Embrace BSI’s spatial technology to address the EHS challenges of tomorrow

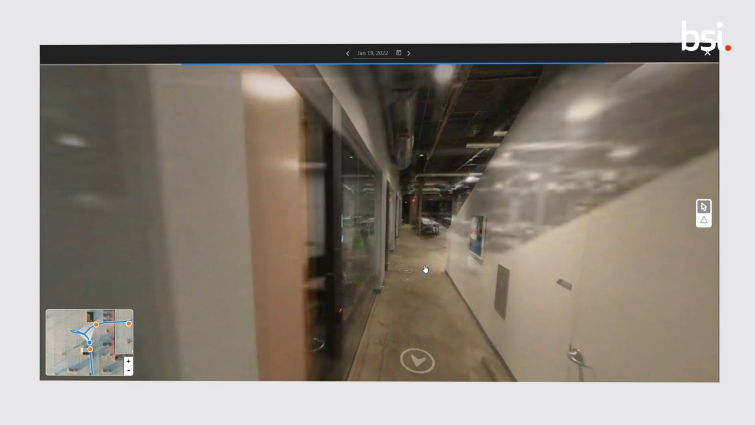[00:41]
We've invested in a cloud-based platform for visualising and assessing 2D and 3D models produced by the spatial data captured as part of our Immersive Technology Solutions portfolio.
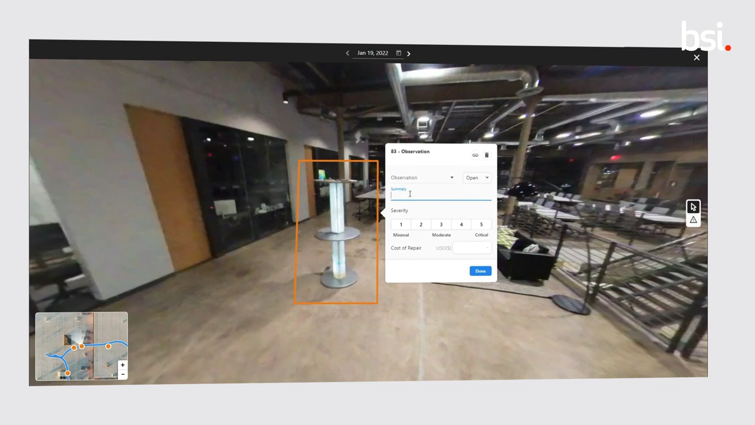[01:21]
Corrective actions are assigned, tagged and prioritised with a coloured ranking system within the easy-to-use cloud-based platform.
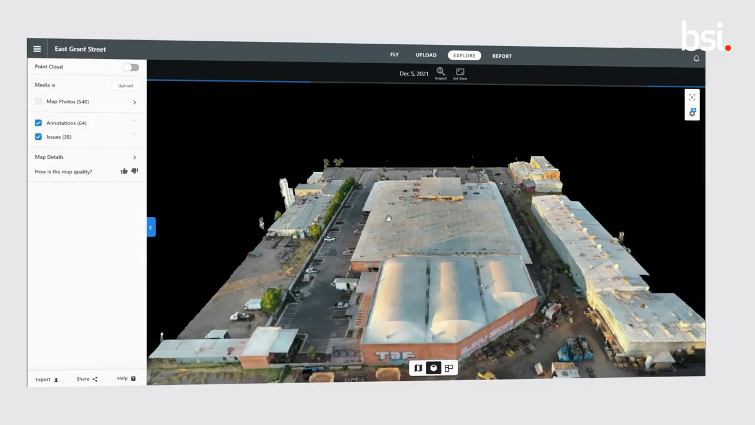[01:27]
Outputs are shared quickly and efficiently with clients,